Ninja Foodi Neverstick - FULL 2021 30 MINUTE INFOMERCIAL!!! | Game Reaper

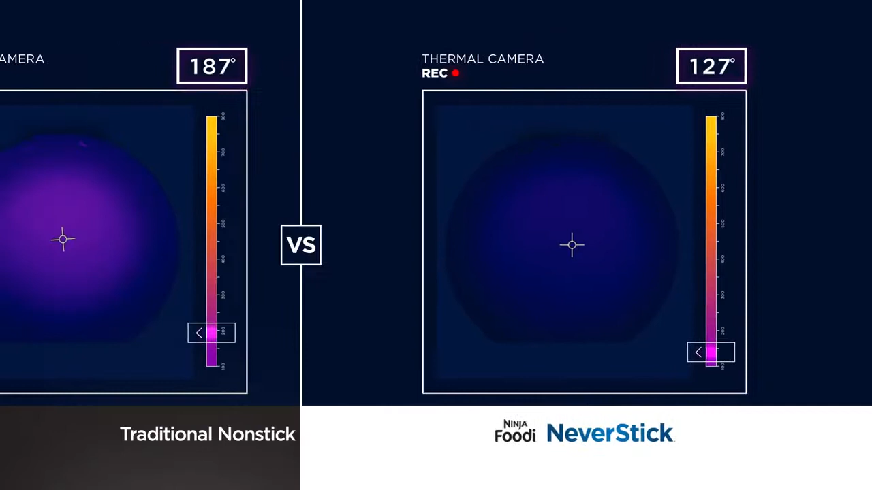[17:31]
Uh-huh. Your pan is now at 195. It would seem as though your pan is getting hotter faster.
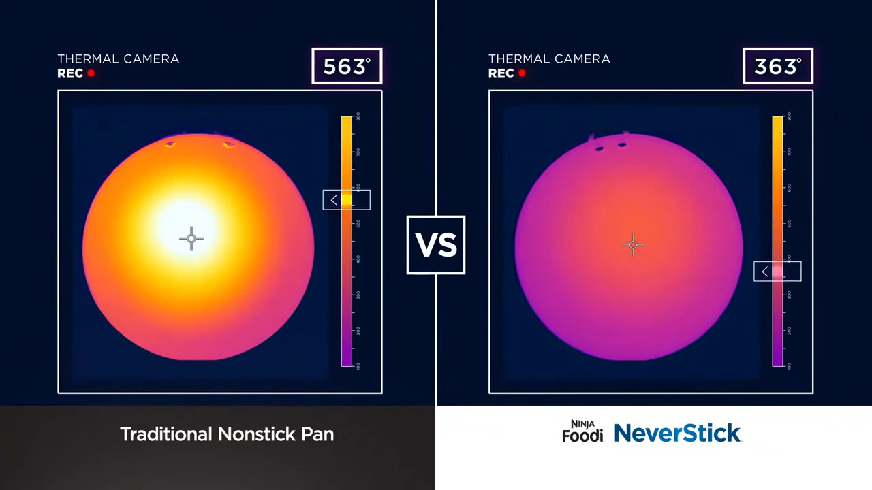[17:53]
And these thermal cameras are going to show us just that. A pan that is made mostly of aluminum will simply absorb the heat and keep climbing. As a matter of fact, there's no excuse for your pan being nearly 700 degrees minutes into being set at 400 degrees.